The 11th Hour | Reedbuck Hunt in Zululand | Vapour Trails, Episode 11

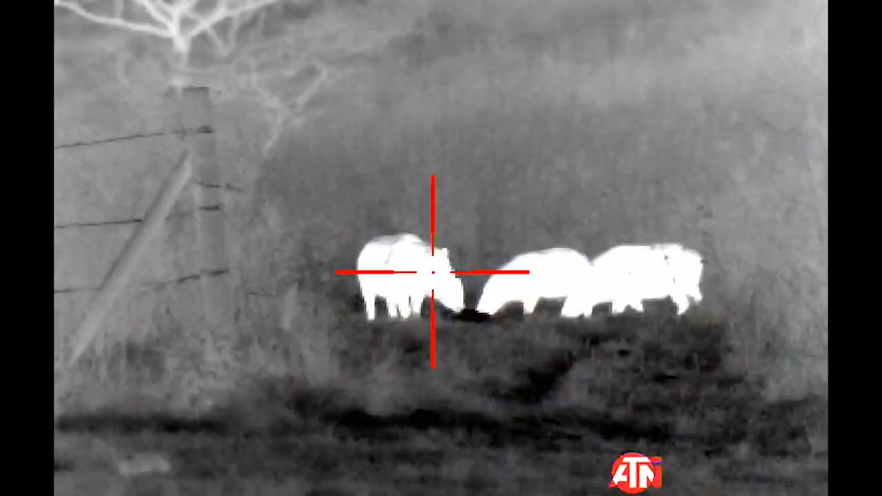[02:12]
So three animals down, no one can complain about that,
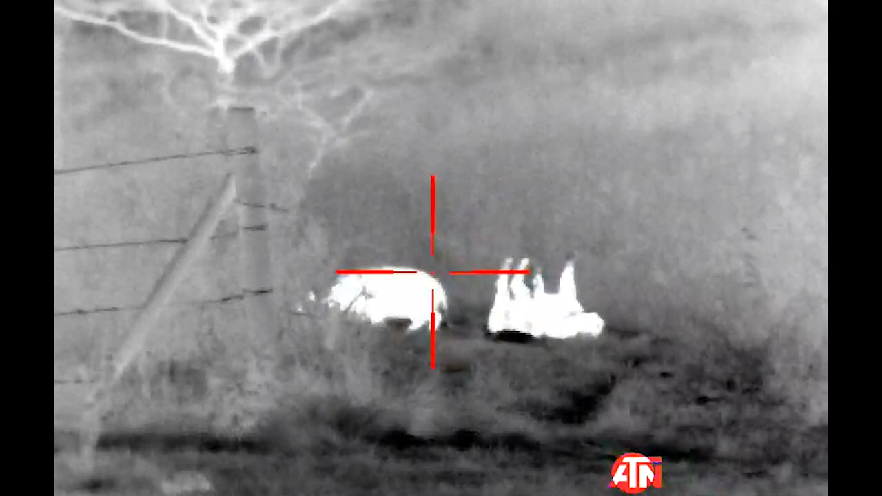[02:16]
but we still hadn't got the species that I had really wanted to get.
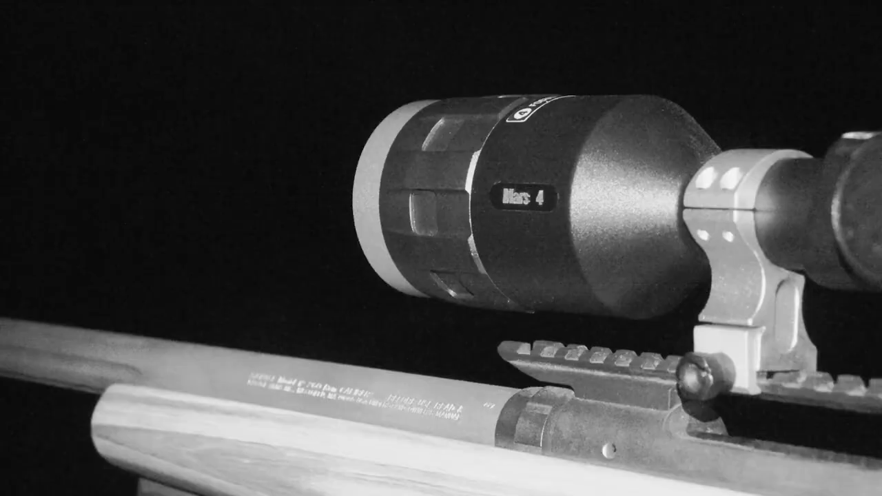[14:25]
So we're going to try put the fox prey out and see if we can call them in. Very, very exciting and we've just checked the thermal now just on the hillside here.
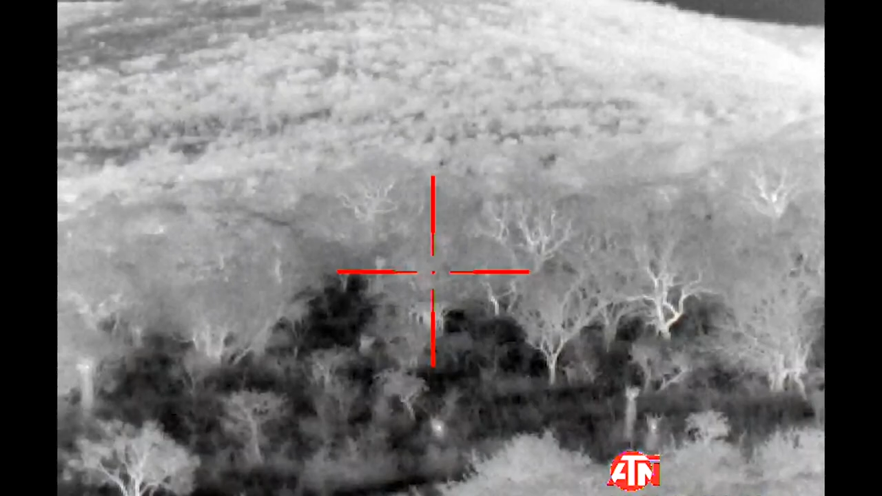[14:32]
It literally lights up everything out to miles. You can see all the trees and everything.
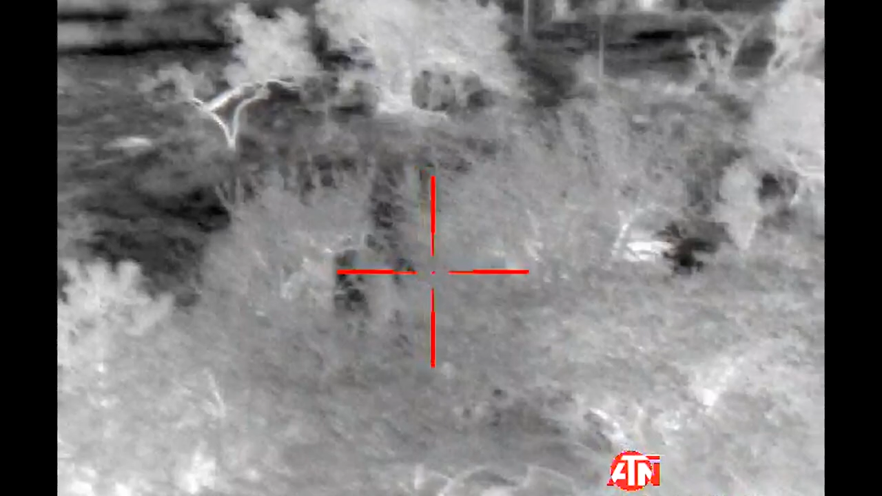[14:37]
So if they do come in and we know which direction they come in we should be able to follow them all the way in.
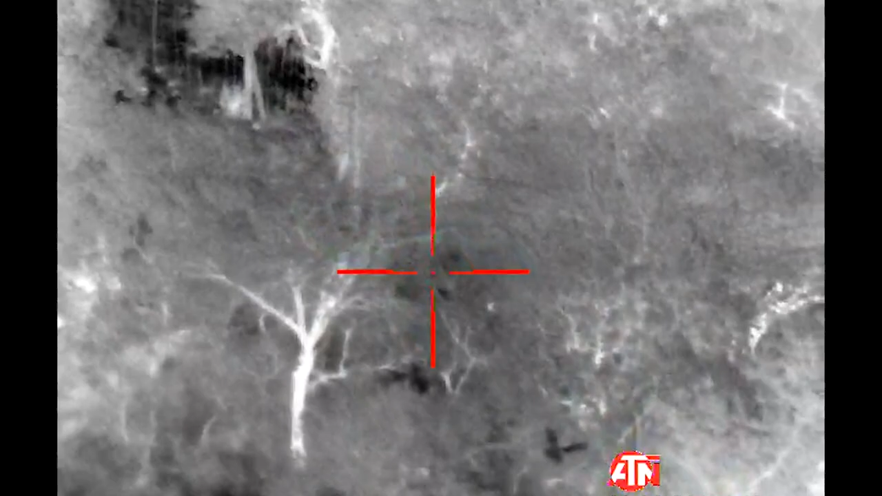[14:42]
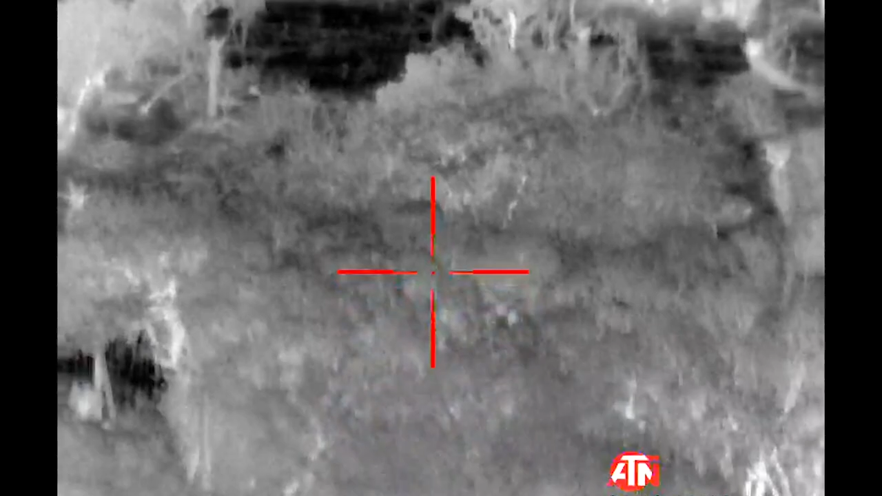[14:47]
Unfortunately, not a single hyena showed up.
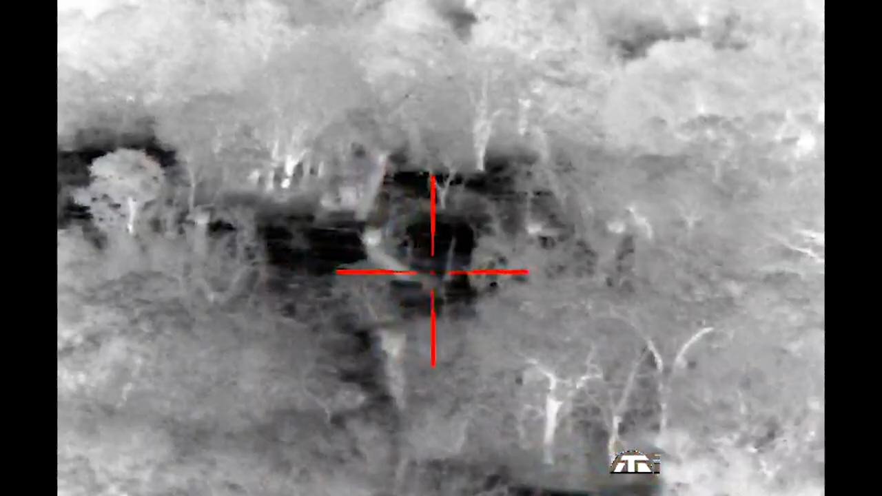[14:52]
Didn't see anything through the thermal. Didn't even hear any response calls and we ended up packing up and going home knowing that we had another 4 a.m.